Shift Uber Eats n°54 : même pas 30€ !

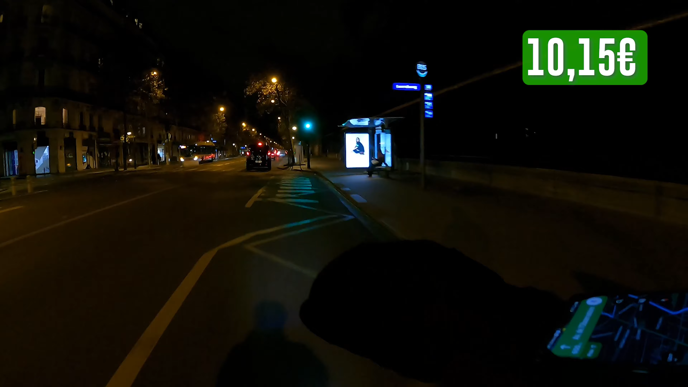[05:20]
Ça, je reviens exactement au même endroit que tout à l'heure quoi. Putain, j'aime pas aller là, il me fait venir là deux fois de suite. Insupportable. Donc le 47 serait là. Non, c'est le 43 là.